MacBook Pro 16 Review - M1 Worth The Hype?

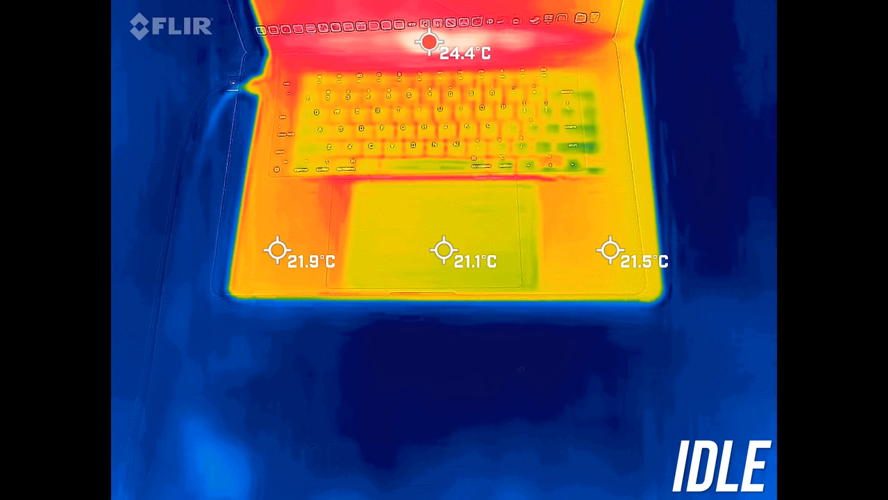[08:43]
When just sitting there idle the palm rest and keyboard area was barely getting to the mid 20 degree Celsius, cooler than the usual 30 from other gaming laptops I normally test.
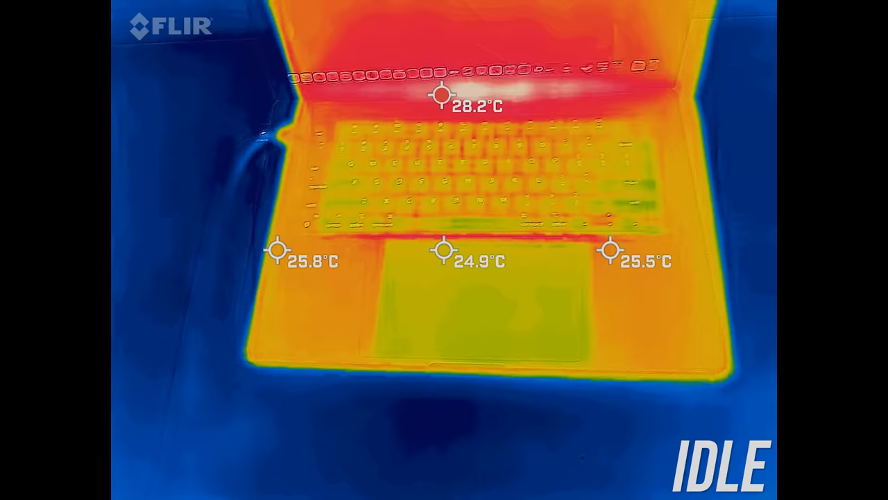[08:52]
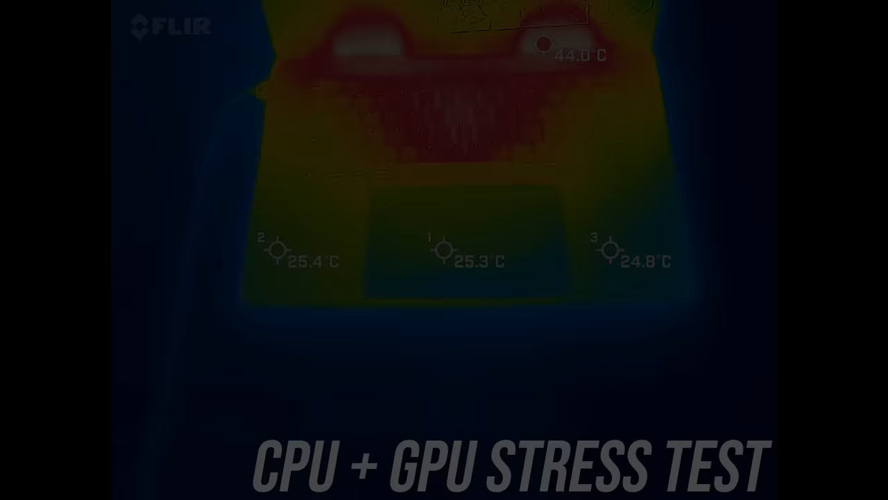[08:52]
With the worst case CPU plus GPU stress test running, the palm rest was still comfortable, only a little warm. The middle of the keyboard was definitely warm now, but not hot to the touch.
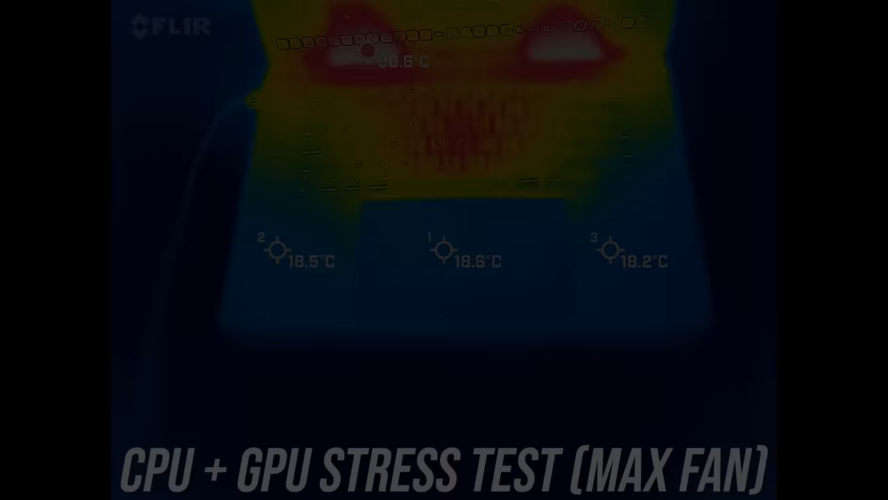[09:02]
With the fans maxed out we're seeing a big change, around 10 degree Celsius lower right in the middle.